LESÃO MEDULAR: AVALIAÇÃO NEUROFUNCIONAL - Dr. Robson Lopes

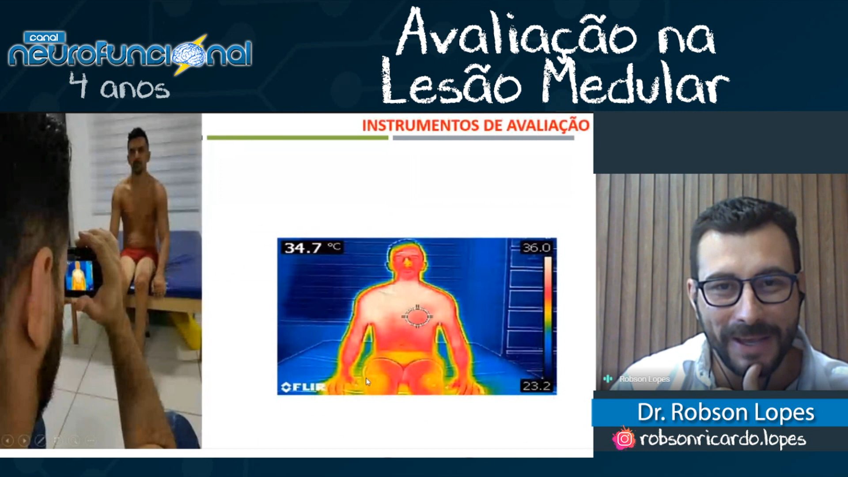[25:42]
On screen: spot 34.7°C
Um outro instrumento que vem crescendo é o uso da termografia, eu não quis trazer para vocês instrumentos tipo